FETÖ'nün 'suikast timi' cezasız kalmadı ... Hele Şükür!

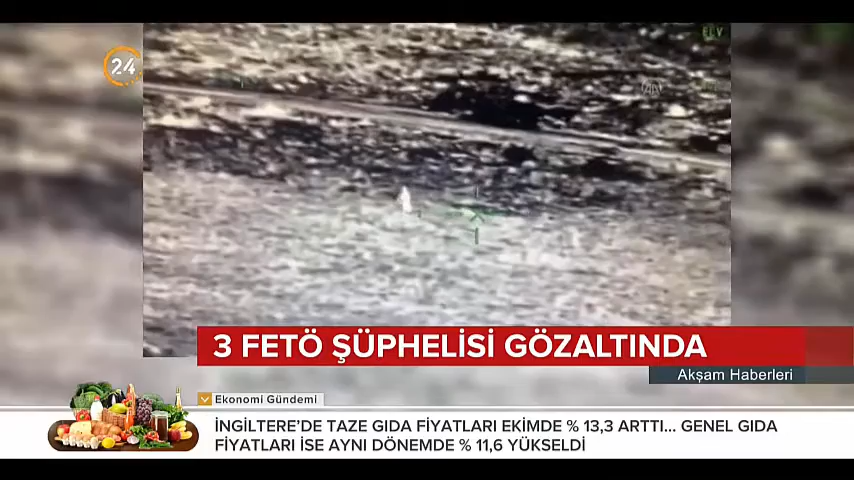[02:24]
Polis ekipleri Uzunköprü ilçesi yakınlarındaki 1. derece askeri yasak bölgede denetim yaptı. Kontrollerde Yunanistan'a kaçmaya çalıştıkları belirlenen 3 kişi yakalandı.
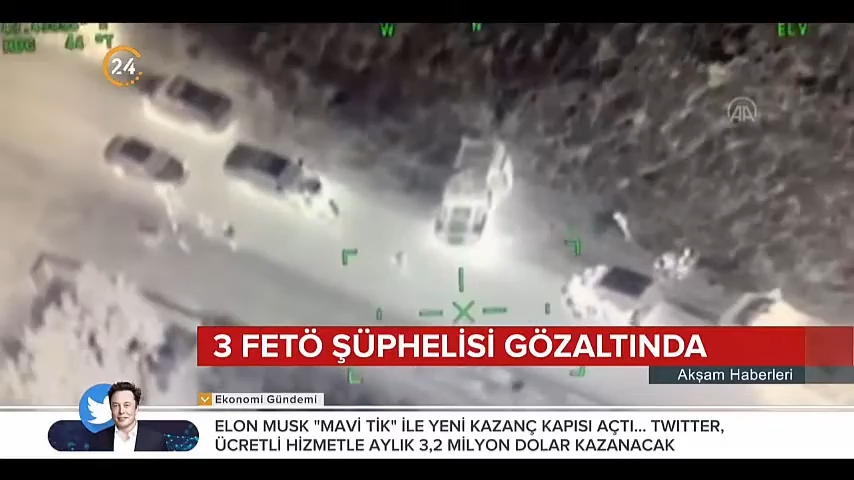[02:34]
Şüphelilerin silahlı terör örgütüne üye olmak suçundan dosyalarının olduğu tespit edildi.